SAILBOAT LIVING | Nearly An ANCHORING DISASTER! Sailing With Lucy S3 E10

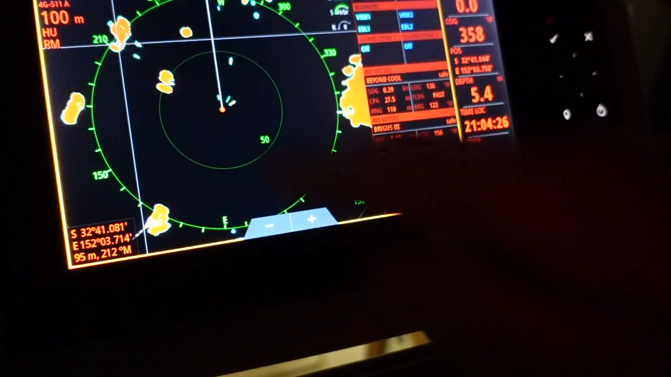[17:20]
They're the closest one there, so yes, that's them. Yes. Right? Yeah. So that's them.
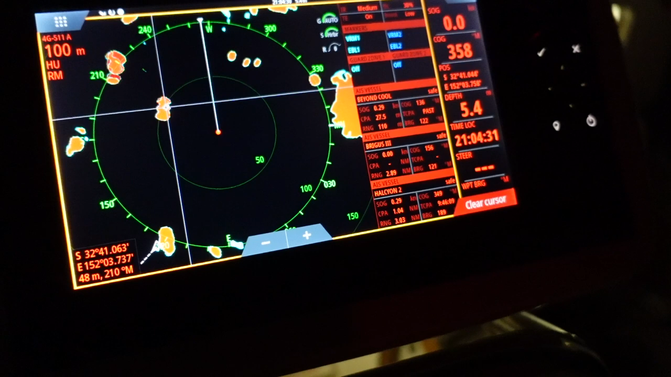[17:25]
So now we can put a waypoint. They're three boat lengths away.